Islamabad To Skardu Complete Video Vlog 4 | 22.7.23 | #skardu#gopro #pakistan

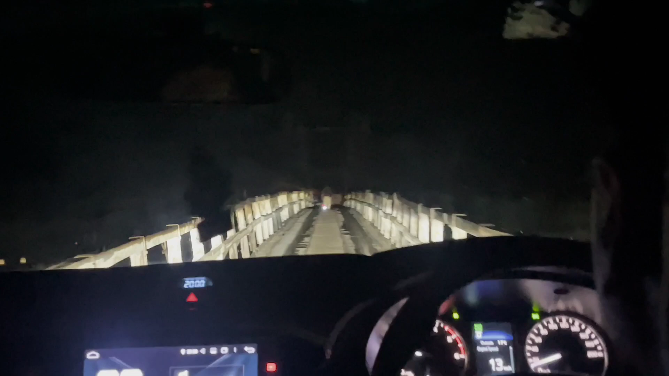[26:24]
हाँ, हम आधा पुल क्रॉस कर चुके हैं और अल्लाह करे आज भी खैर से हो, क्योंकि काफ़ी नाजुक पुल है, बड़ी गाड़ियाँ जो है तो चाचा साहब तो थी मान लेते हैं।
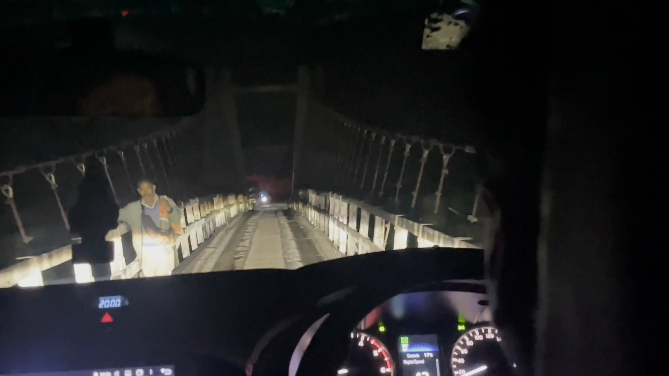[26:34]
एक मिनट थोड़ी तो पुल तो भाई हमने क्रॉस कर लिया और हमें लग रहा था कि शायद इस रास्ते में सिर्फ डेंजरस यही था,
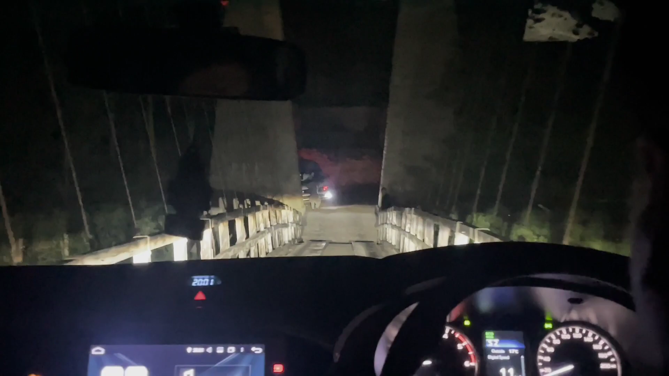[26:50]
लेकिन ऐसा बिल्कुल भी नहीं था। इसके बाद एक पहाड़ी आई जो कि बिल्कुल सीधी थी और उसके बैक साइड पे हमने जाना था और बहुत ज़्यादा डेंजरस था वो,
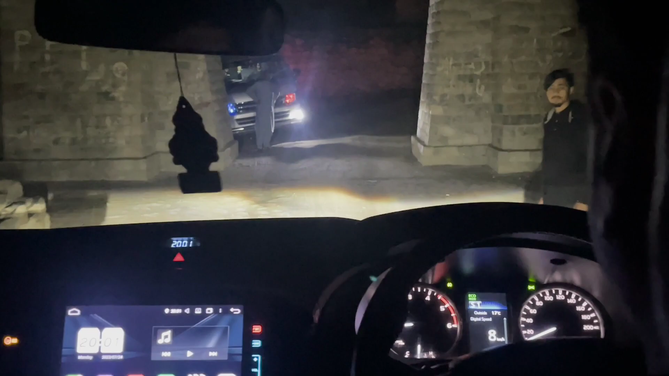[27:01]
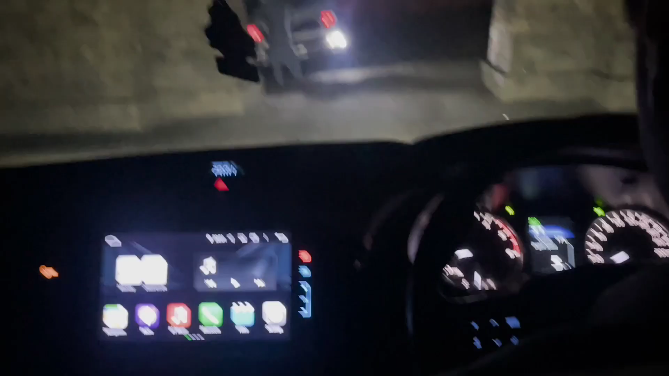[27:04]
और वहाँ पर आप गाड़ी जो है वो बैक भी नहीं कर सकते थे और हमारी गाड़ी भी लंबी थी,